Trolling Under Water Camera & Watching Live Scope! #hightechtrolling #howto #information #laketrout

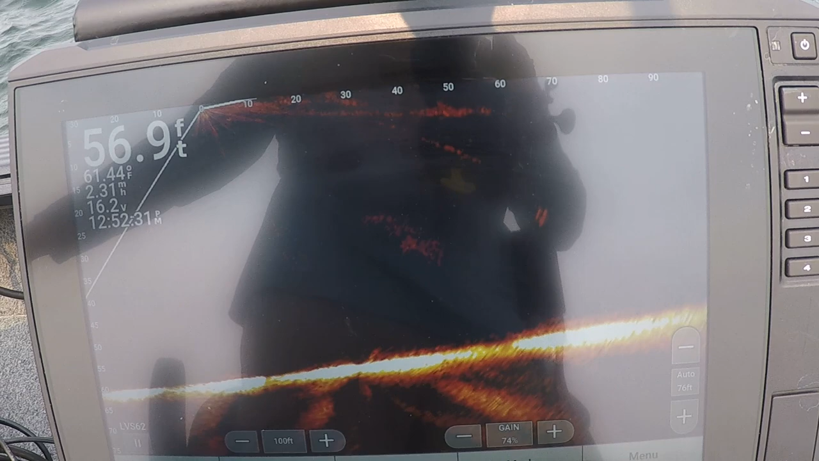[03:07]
On screen: depth 56.9 ft, water 61.44°F
all right so I noticed a lot of fish are coming in up high so what I'm gonna do
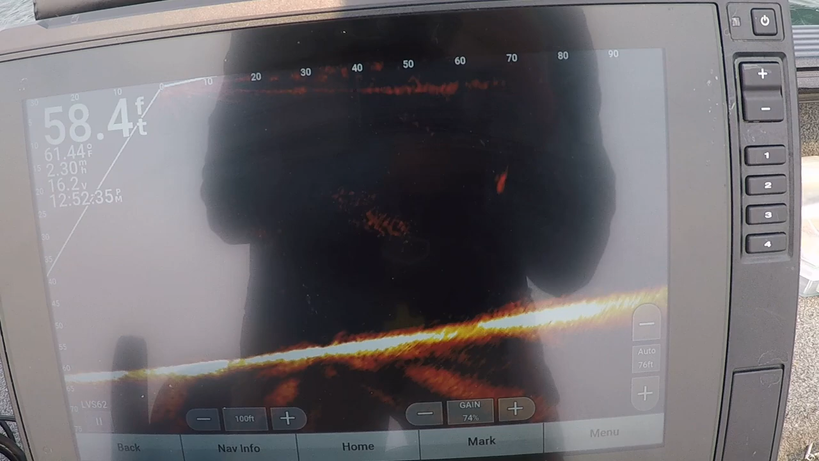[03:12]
On screen: depth 58.4 ft
is I flip the live scope around so it's facing towards the back of the boat now and we can actually see my bait here once it straightens out
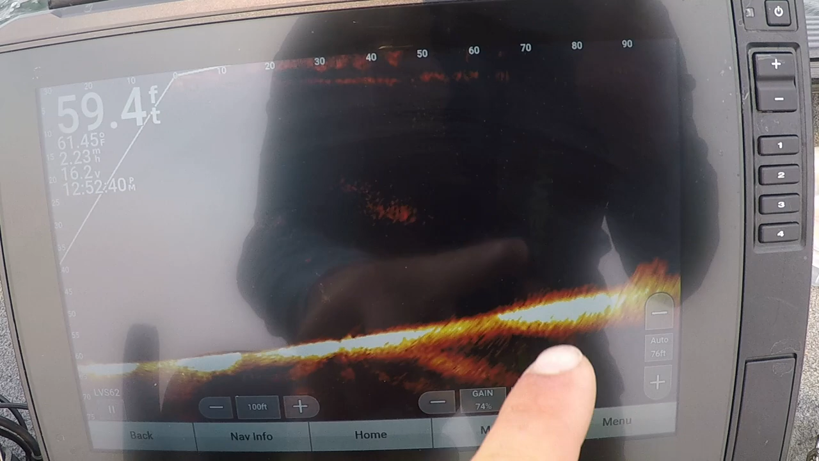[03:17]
On screen: depth 59.4 ft
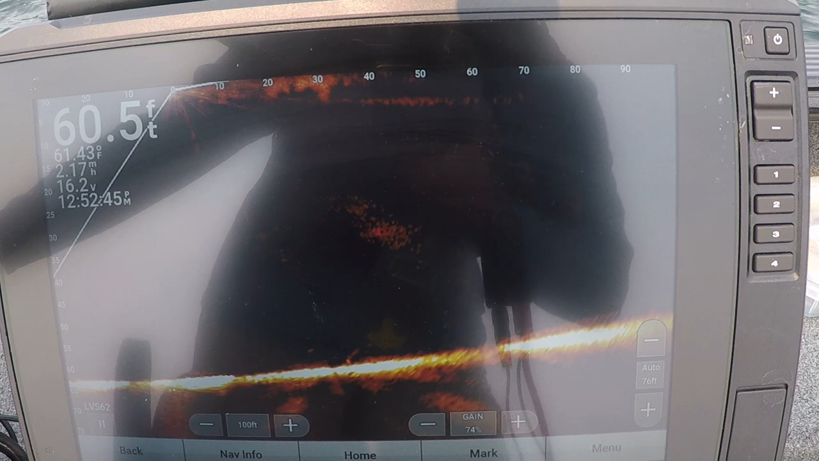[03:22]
On screen: depth 60.5 ft, water 61.43°F
once this boat straightens out you'll be able to see my bait hanging out and I'm gonna try to keep it at that like 30 foot down level there's my bait right here starting up here so
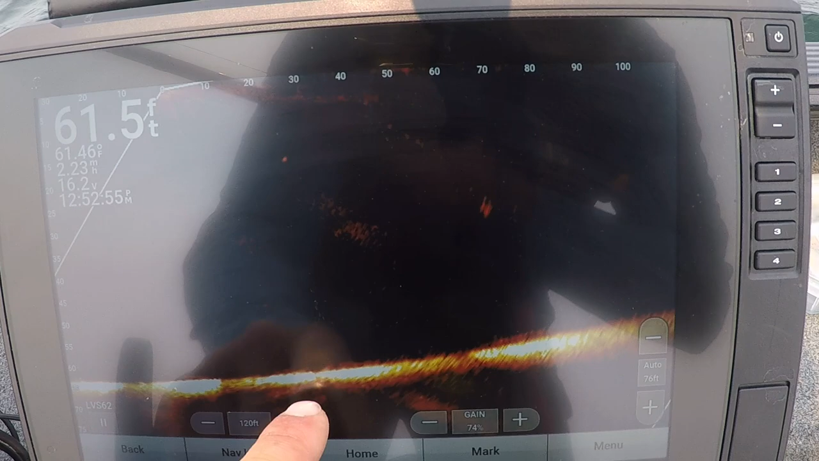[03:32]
On screen: depth 61.5 ft, water 61.46°F, speed 2.23 mph
I'm gonna keep my bait there and see if I can get any of these fish on the net there's the fish following it right now pretty
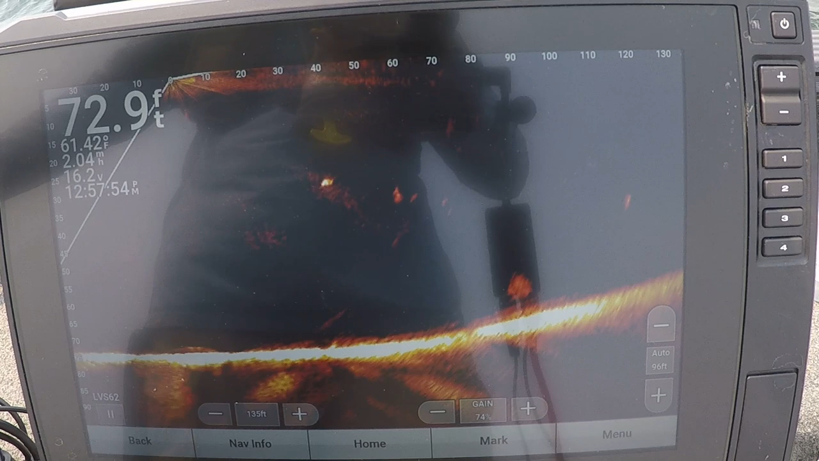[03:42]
On screen: depth 72.9 ft, water 61.42°F
clear to see that now bait the bait's right here and there's
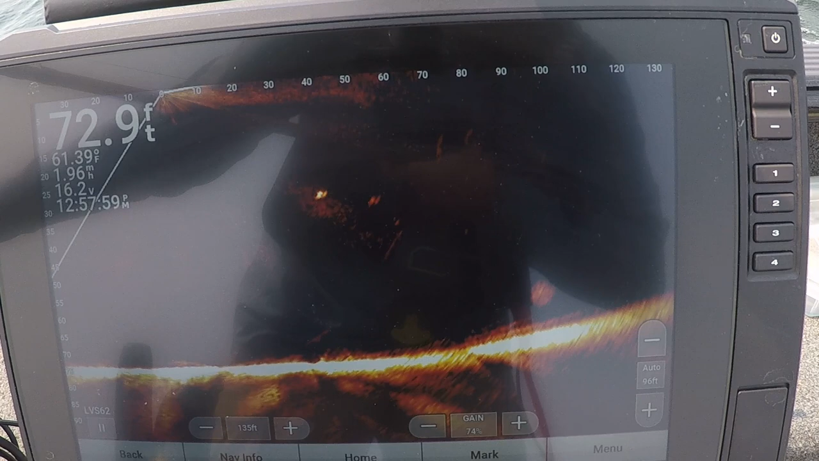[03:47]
On screen: depth 72.9 ft, water 61.39°F
trout fish kind of surrounding it right now I'm just kind of giving a few pulls here and there to try to get them to go
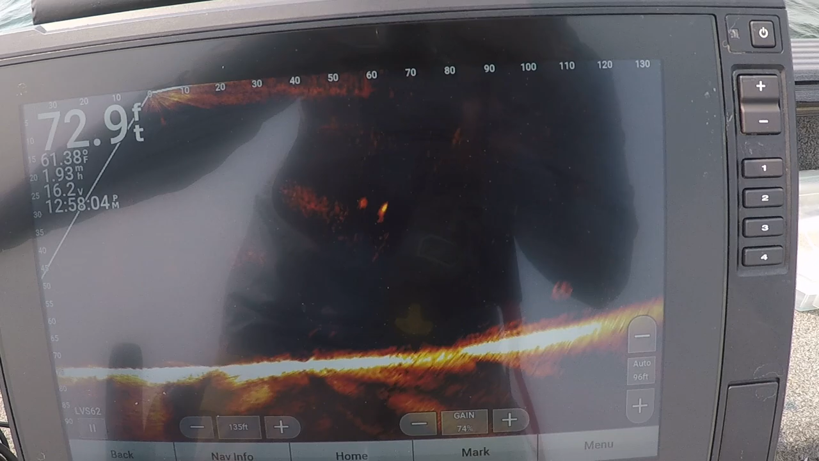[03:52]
On screen: depth 72.9 ft, water 61.38°F, speed 1.93 mph
you're definitely charging towards it and I'm not hitting it yet oh I just wanted to say that I missed it
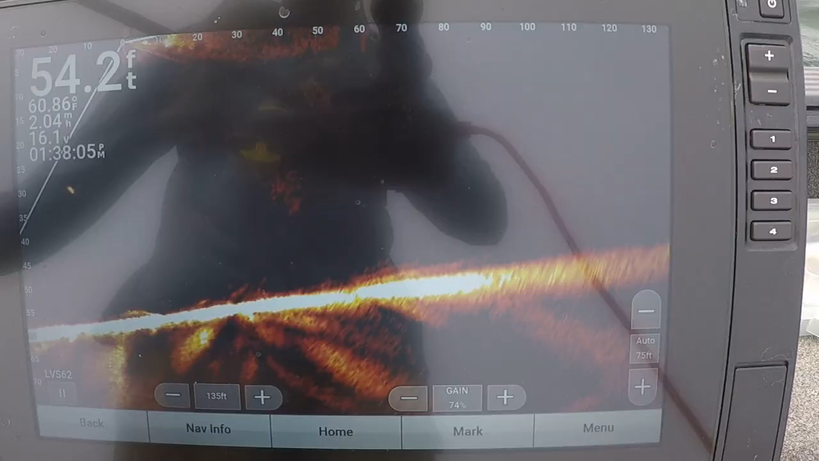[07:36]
On screen: depth 54.2 ft
so many bait fish which are ciscos
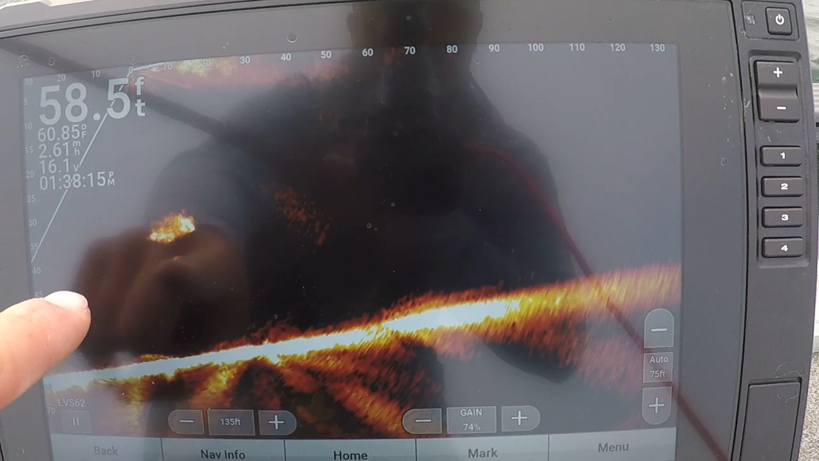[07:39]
On screen: depth 58.5 ft
pushed up along this uh underwater point right now it's crazy
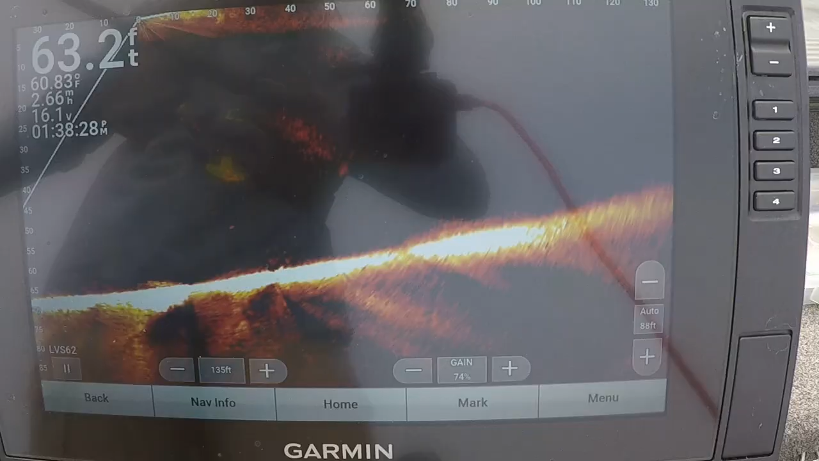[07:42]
On screen: depth 63.2 ft, water 60.83°F
just
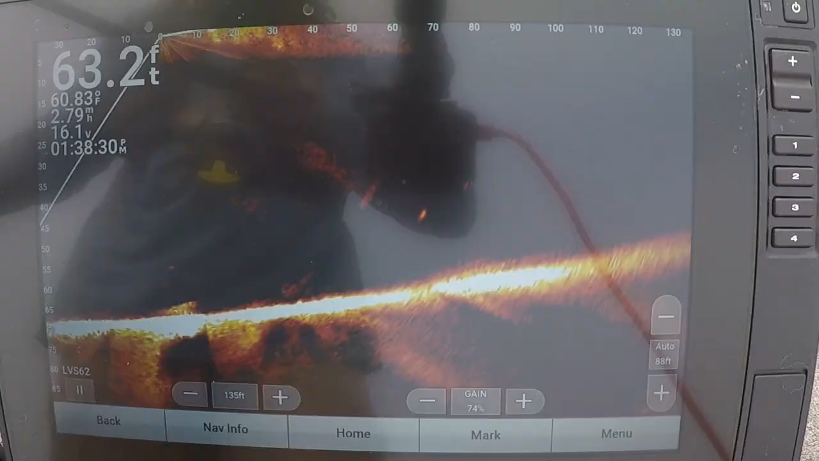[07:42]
seeing schools and schools and schools and they're all getting actively chased